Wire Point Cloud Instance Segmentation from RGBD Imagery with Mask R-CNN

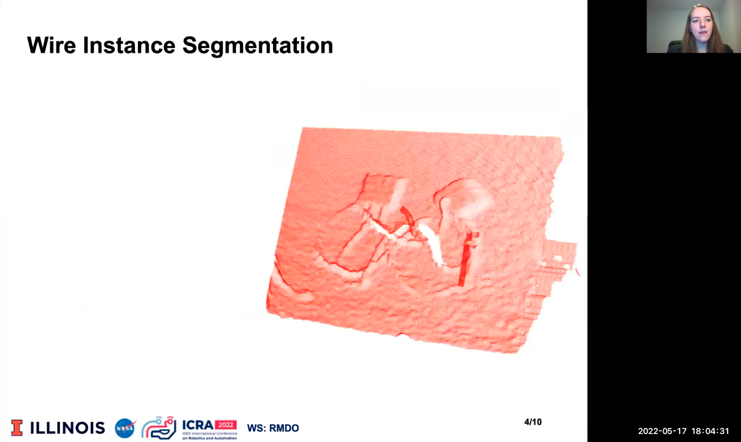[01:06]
Point-wide semantic labeling of point cloud data remains an open challenge in computer vision.
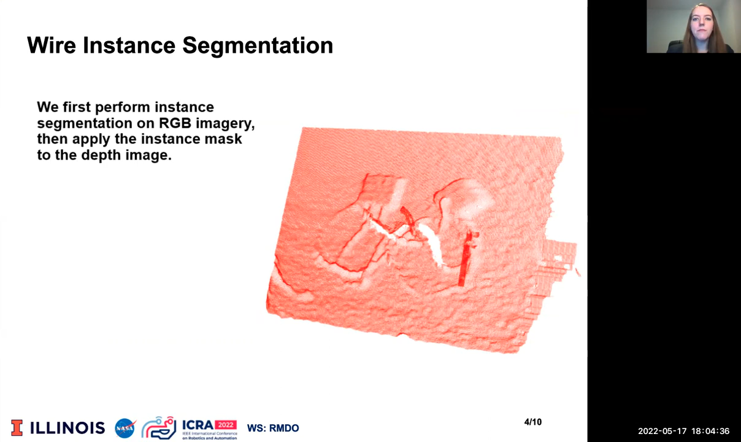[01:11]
We first perform instance segmentation on RGB imagery, then apply the instance mask for the depth image. Object instance segmentation models require label data for training. Annotating point cloud data with object instance information is expensive. Pixel data in RGB images can be cheaply obtained using automatic labeling techniques. In general,
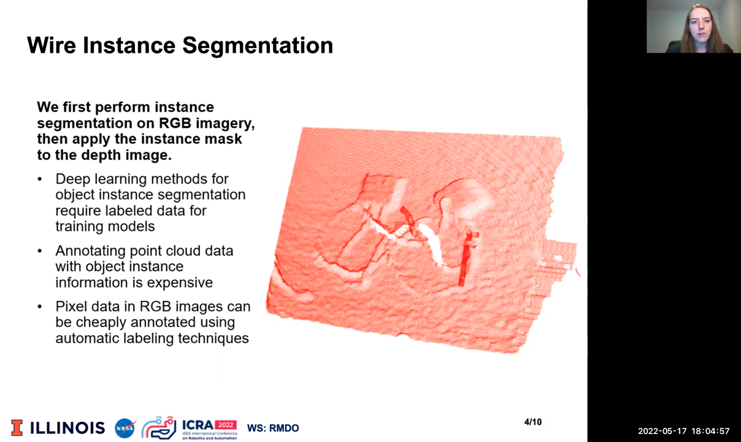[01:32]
point data and depth imagery are more difficult to label to obtain ground truth information than pixel data in RGB imagery. This work leverages automatic RGB image labeling in the UIUC wires dataset to train MaskRCNN to perform object instance segmentation in RGB imagery. The UIUC wires training data are synthetically generated from single object images using color thresholding to automatically obtain object instance masks. It uses the copy paste, background substitution, scale jittering, and hue jittering augmentation techniques to increase the variety of wire configurations and environmental noise classes present.
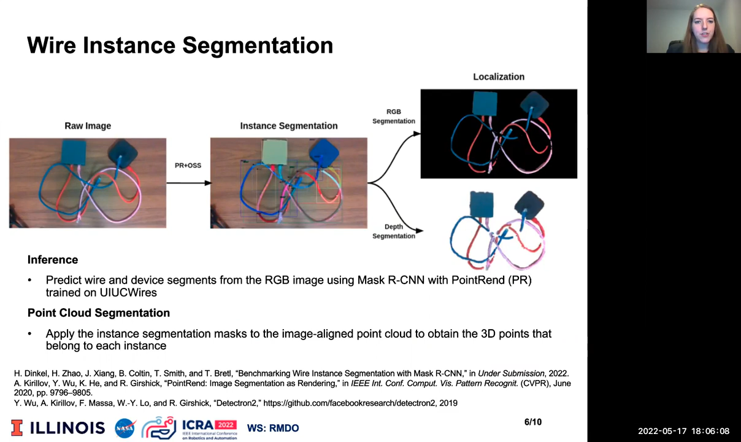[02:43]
Then the instant segmentation masks are applied to the image aligned point cloud to obtain the 3D points belonging to each object in the scene. The UIUC wires work under submission found that MaskRCNN, instant segmentation, and RGB imagery performs better when wire masks are specified with OSS semantics. The proposed method of point cloud segmentation using the PR plus OSS model produces significantly more complete segmented point clouds than the PR plus OS model.
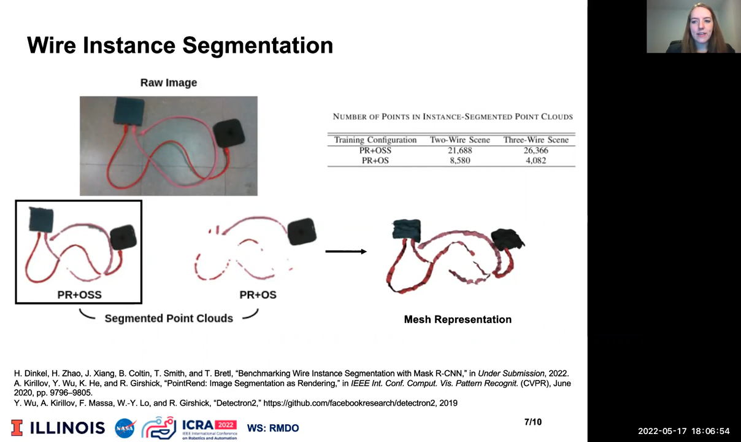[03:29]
The segmented point cloud was used to construct an object mesh of the scene using a density based clustering outlier removal step to smooth the scene mesh. The mesh reconstruction is a candidate 3D representation of the scene from raw RGBD data. One challenge with using UIUC wires to train instant segmentation is it does not simulate real lighting effects like object shadowing, object layer, or low light conditions. We also observe resolving self occlusion and environmental occlusion as an open problem wire instance segmentation.
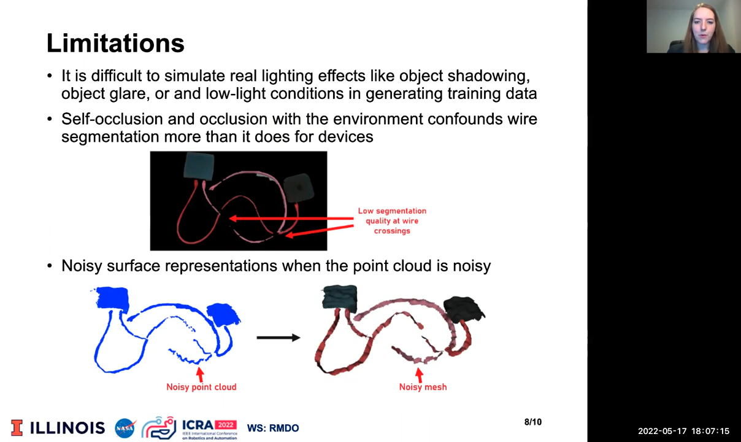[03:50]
Finally, we observe point clouds are noisiest around object edges, which is a residual source of uncertainty and the scene surface reconstruction step. This work is the first to predict wire object instances and point cloud data using MaskRCNN.